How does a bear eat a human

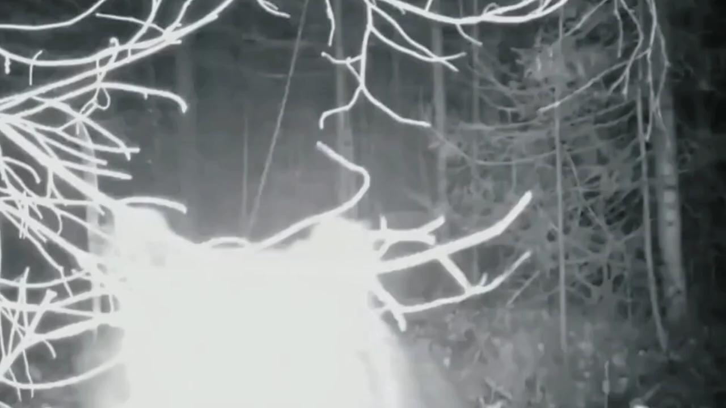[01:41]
It was an incredible sight to behold and Stephen quickly realized he was in the presence of a wild animal.